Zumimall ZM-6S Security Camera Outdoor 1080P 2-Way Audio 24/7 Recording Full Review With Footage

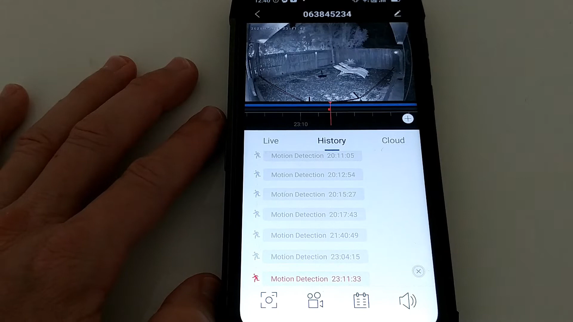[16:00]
camera to check how much infrared light is there and i've really noticed that there's a lot you can see the movement detection yeah it was a little bit delayed
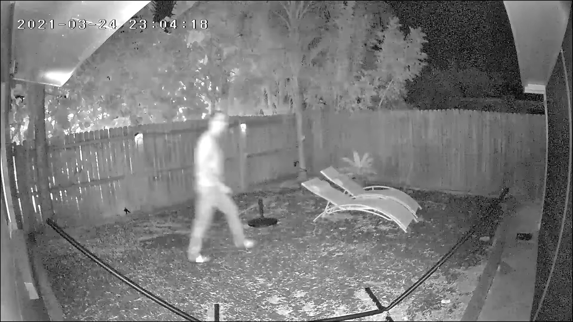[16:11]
maybe two seconds or so but it's really really still fast it has been doing a good job i would say
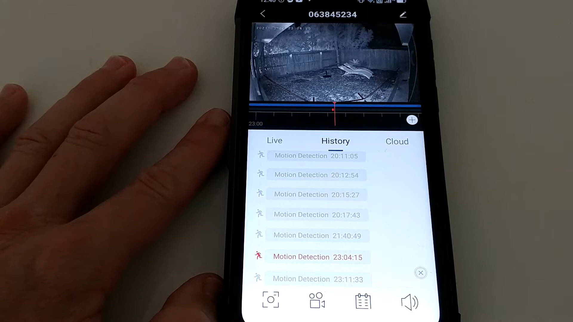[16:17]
never missed me when i was walking by here yeah that's the thing i wanted to show you on the left side that's the sumimole and on the right